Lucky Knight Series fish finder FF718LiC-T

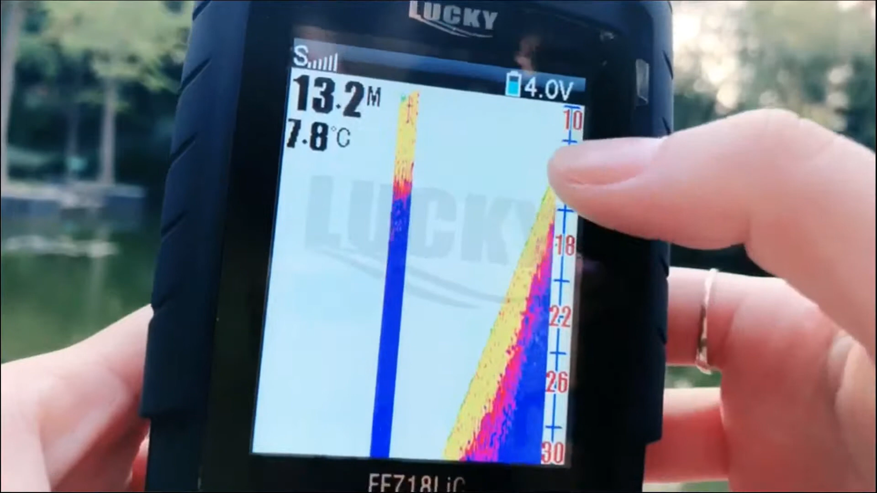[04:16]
On screen: depth 13.2 m, water 7.8°C
is 10 meters and here is 30 meters and
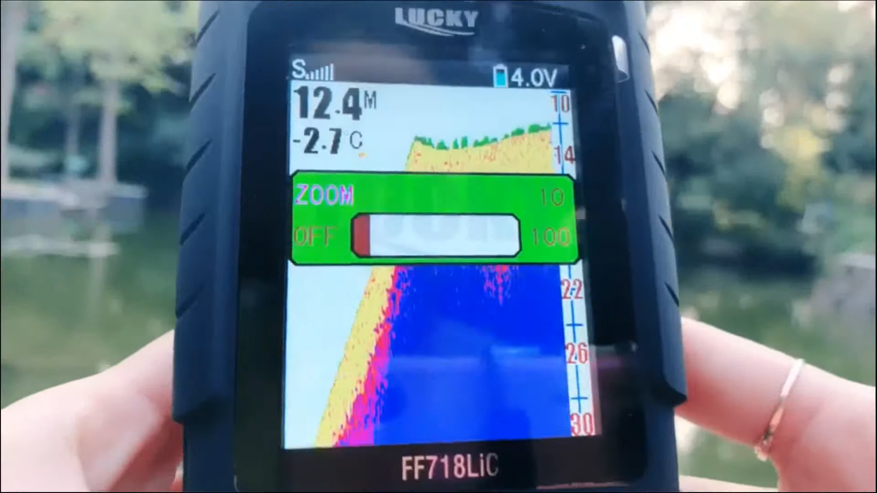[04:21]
On screen: depth 12.4 m, water -2.7°C
let's set it back and this is that long
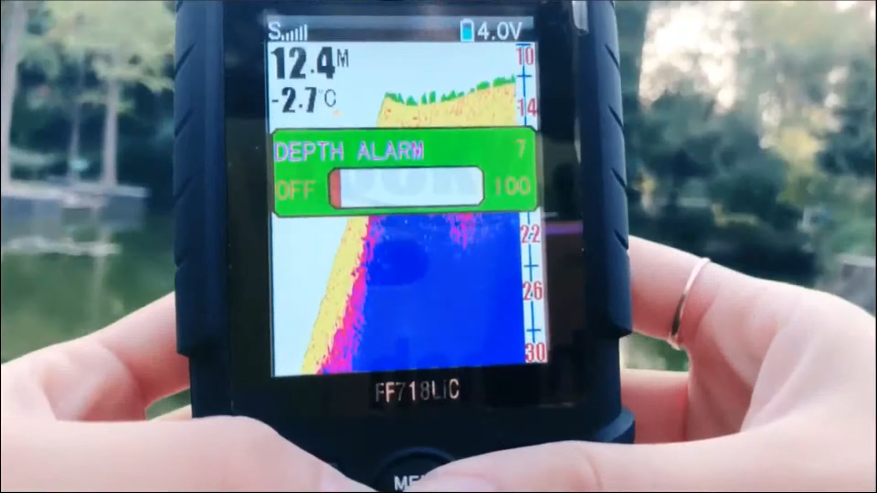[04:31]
On screen: depth 12.4 m, water -2.7°C
function if you fishing by boat this
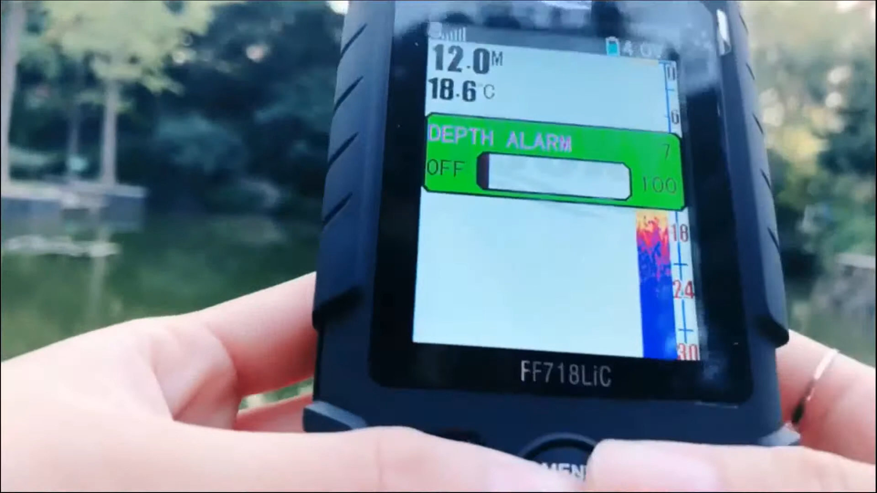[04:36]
On screen: depth 12.0 m, water 18.6°C
you this function is very useful because it will alert you when
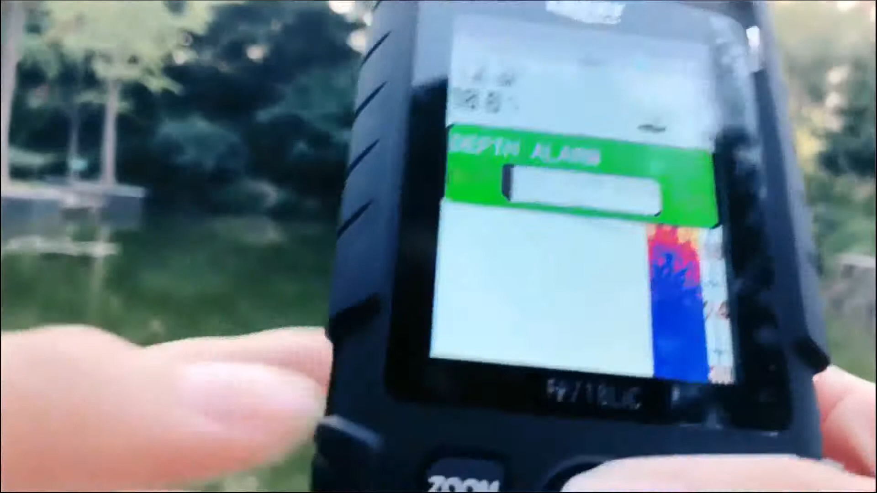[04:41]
your boat touch and this is the
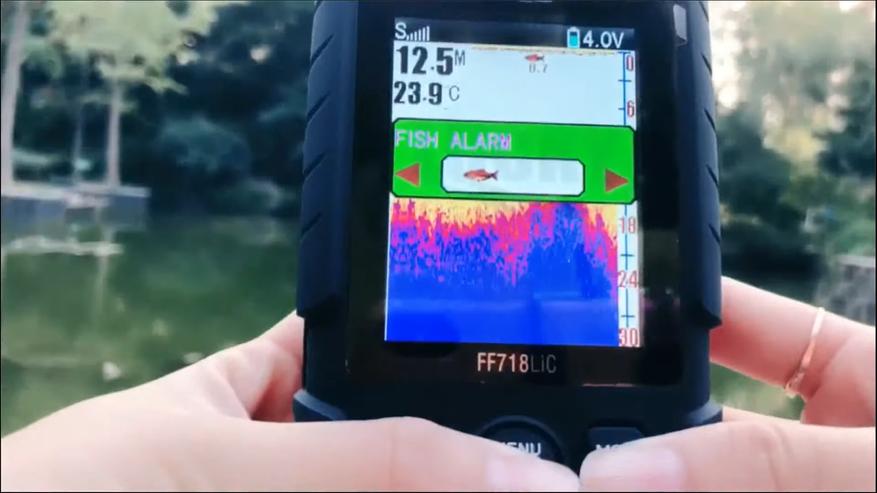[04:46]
On screen: water 23.9°C
fish alarm function you can choose the small
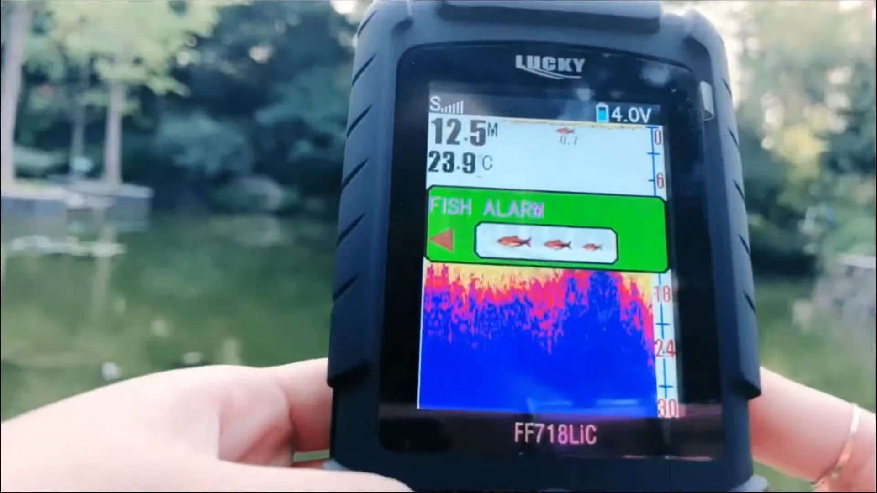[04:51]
On screen: water 23.9°C
fish middle fish or big fish to alert
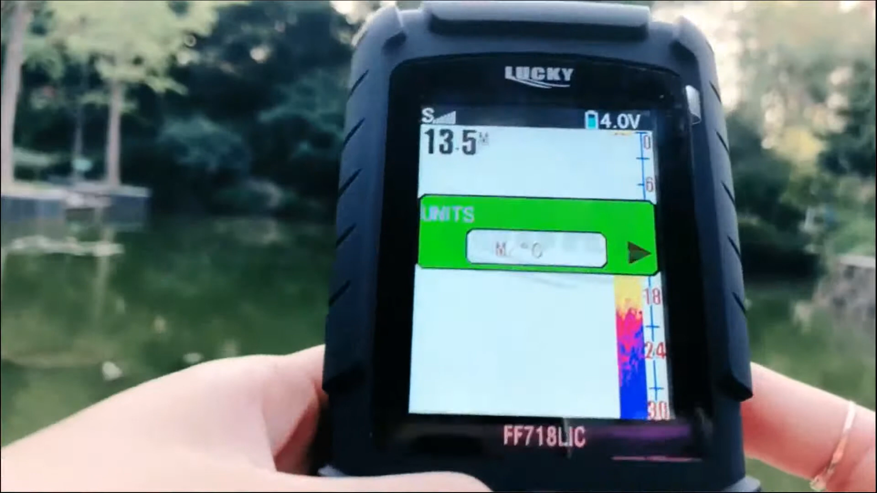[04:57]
On screen: depth 13.5 m
you and this is the units this is color of tone
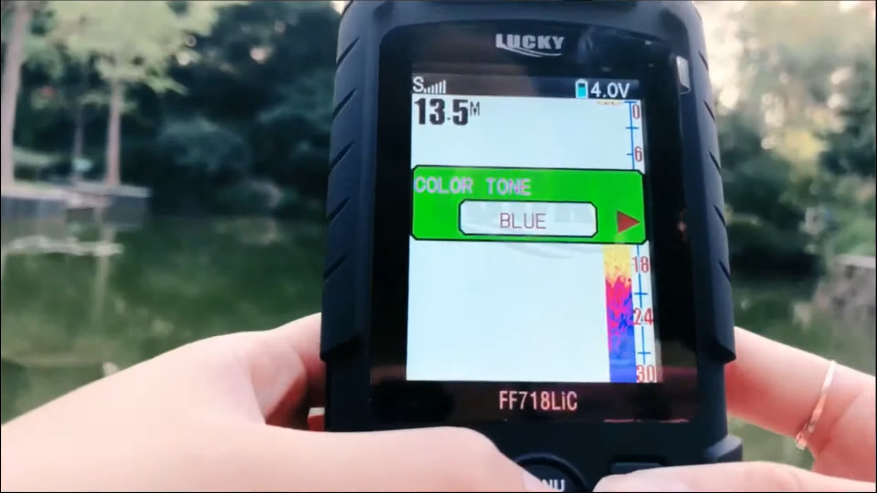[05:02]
On screen: depth 13.5 m
this means there are three colors to show
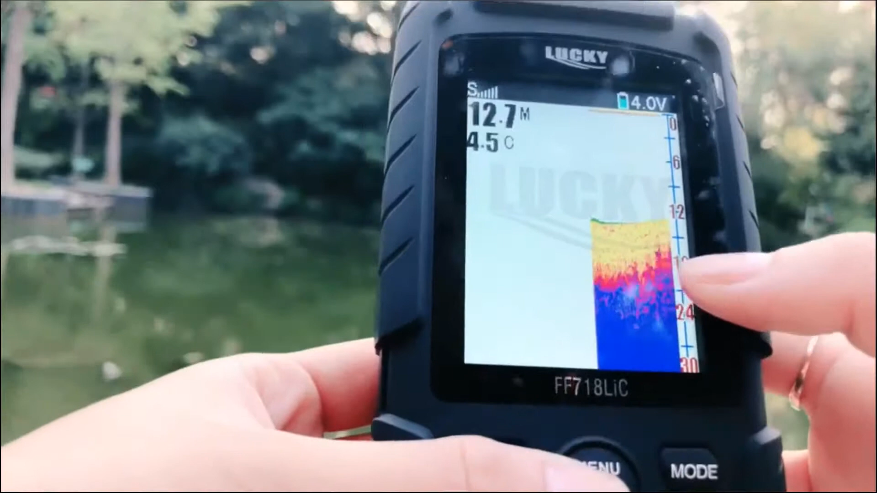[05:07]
On screen: water 4.5°C
the seabed you can see this is blue and
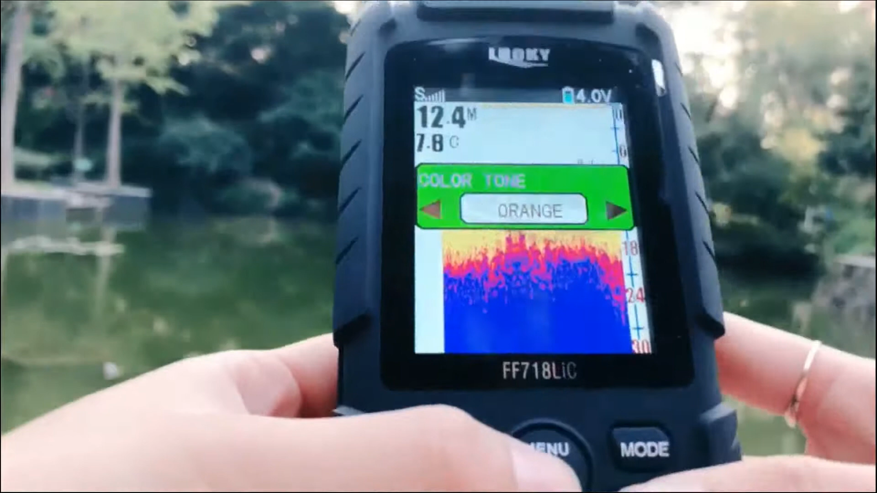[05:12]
if you choose orange it will change the color
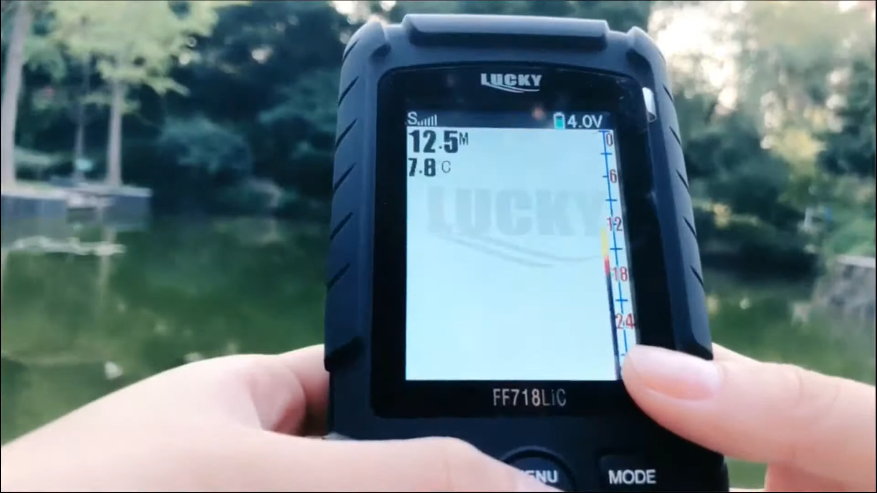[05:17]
On screen: depth 12.5 m, water 7.8°C
you can you see it will change the color
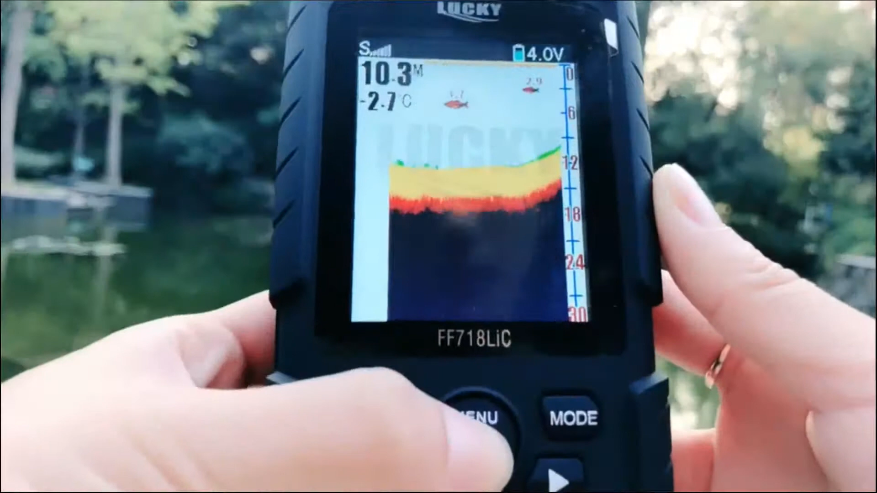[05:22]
and this is the battery alarm function
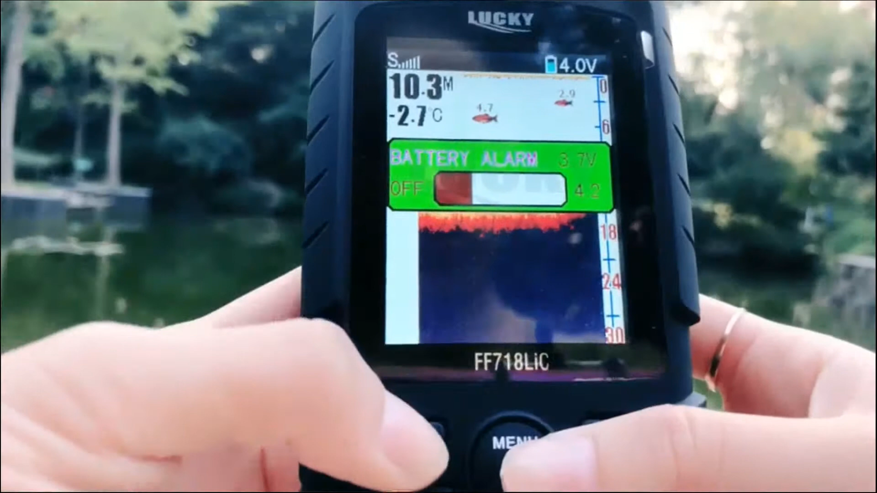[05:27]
On screen: water -2.7°C
you can set it up and this is language
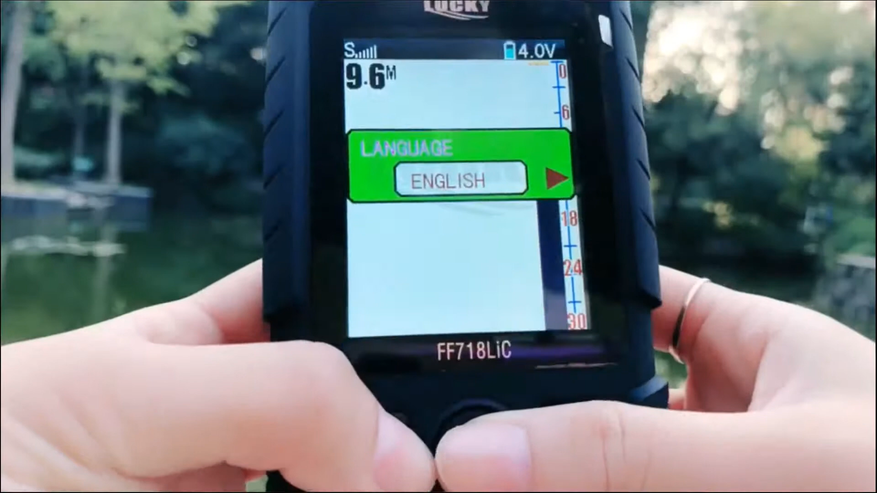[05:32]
On screen: depth 9.6 m
for choose and this is brightness you can set
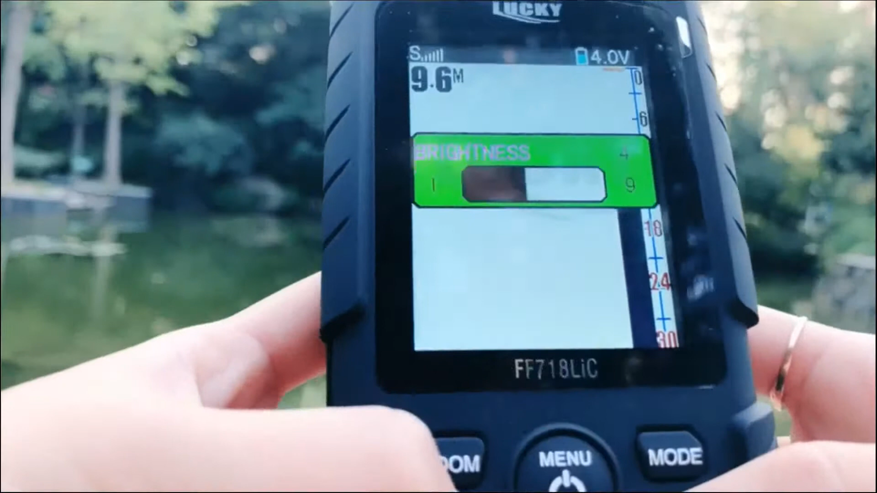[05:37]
On screen: depth 9.6 m
it up according to your fishing environment
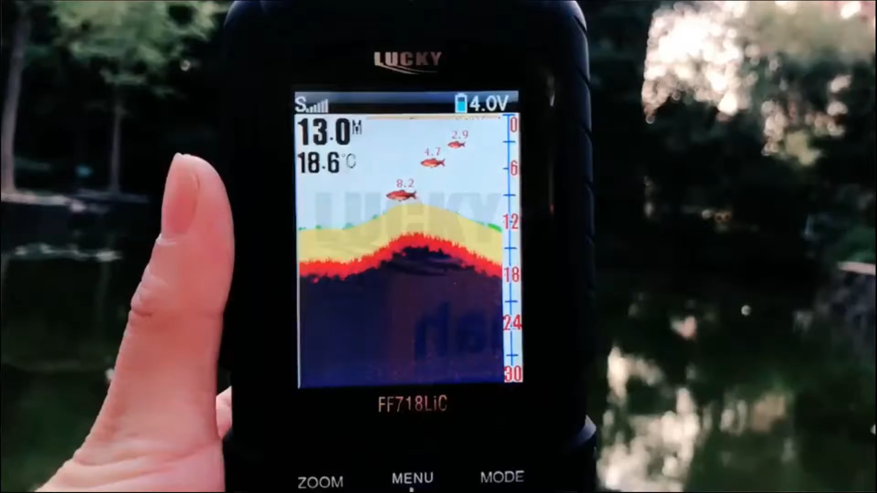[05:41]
On screen: depth 13.0 m, water 18.6°C
so let's choose
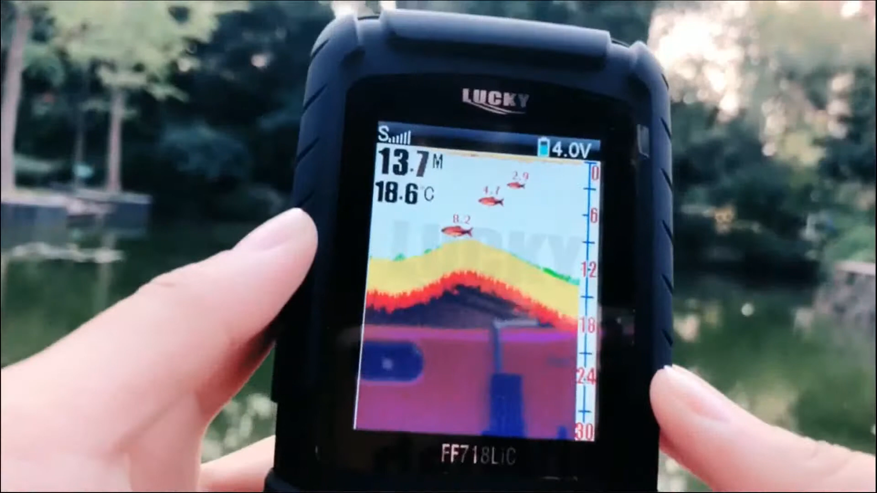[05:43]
On screen: water 18.6°C
the simulation model and you will see that this is the signal and this is the battery
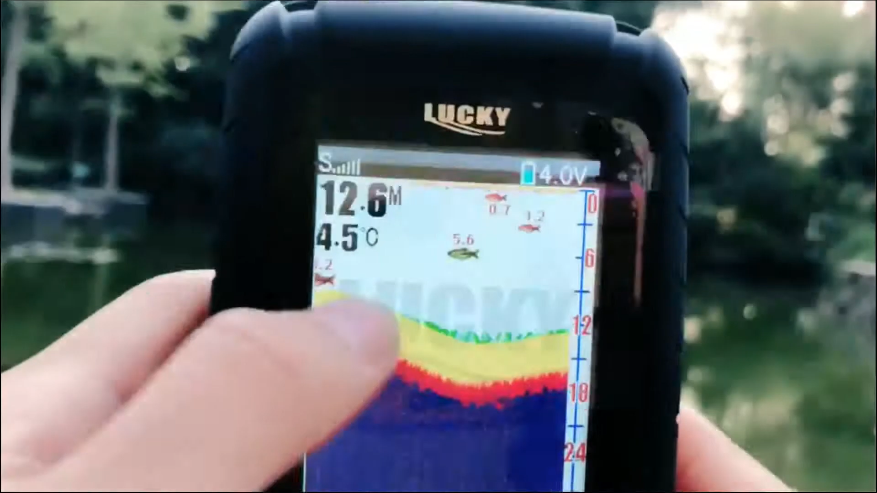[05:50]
On screen: water 4.5°C
and this is the water depth and